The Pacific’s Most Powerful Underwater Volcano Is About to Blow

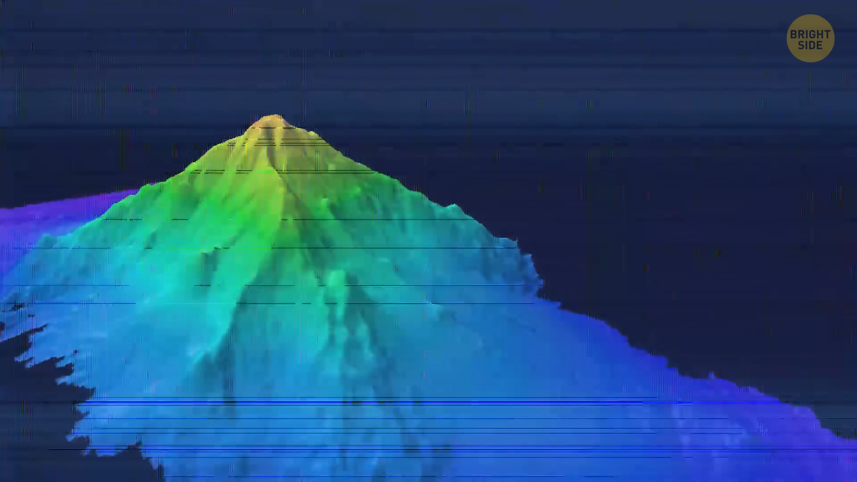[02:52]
Most underwater volcanoes, called seamounts, tend to look like cones or flattened domes.